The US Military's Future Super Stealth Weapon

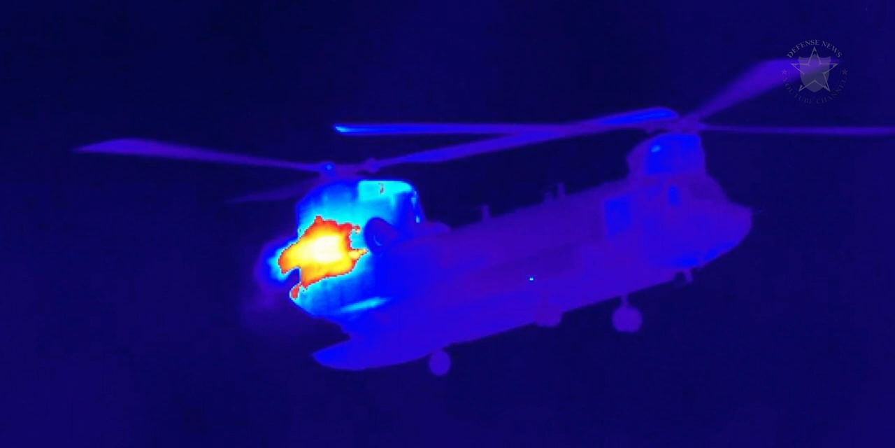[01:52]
Tobin explained that Bell is now investigating cutting-edge engine technology specifically designed to reduce the heat they emit. We are looking for opportunities to reduce that heat signature. A lot of new technologies that the engine companies are looking for include seeking the best ways